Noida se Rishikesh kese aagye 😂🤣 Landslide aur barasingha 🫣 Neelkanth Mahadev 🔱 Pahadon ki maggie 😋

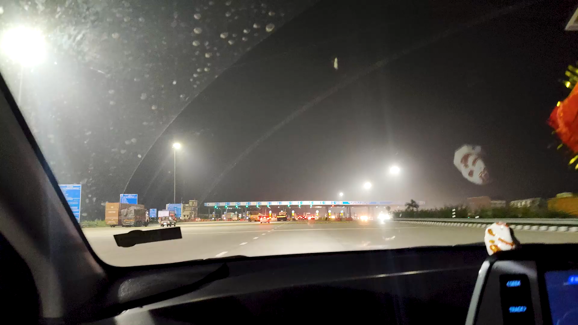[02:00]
पहला टोल है शायद ना, पहला है ना एंट्री है ये, तो ये एंट्री ले रहे हैं हम हरिद्वार,
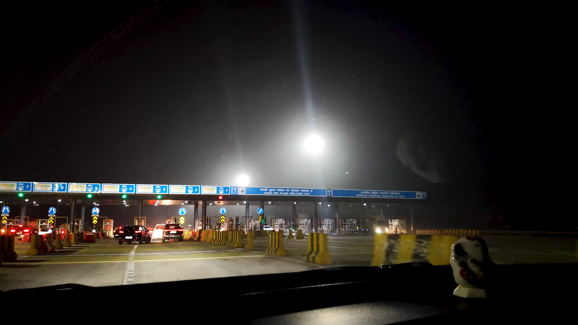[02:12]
काशी प्लाजा पर आपका स्वागत है। जा तो रहे हैं लोग, वीकेंड भी है ना इसलिए।